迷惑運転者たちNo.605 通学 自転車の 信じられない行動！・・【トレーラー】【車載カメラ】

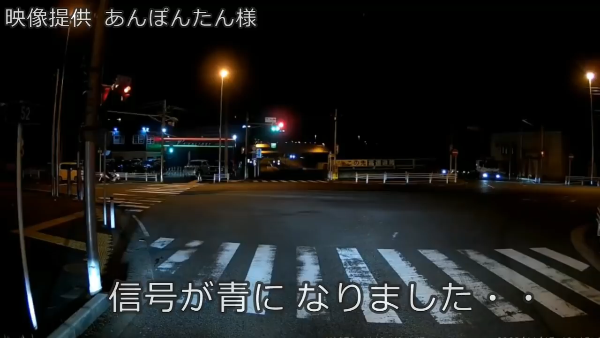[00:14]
あらま。ん？渡らないのかこれ。ながらスマホだ、ながらスマホ。歩きスマホか。いやー、歩行者様はやっぱり何よりも一番偉いんでございますね。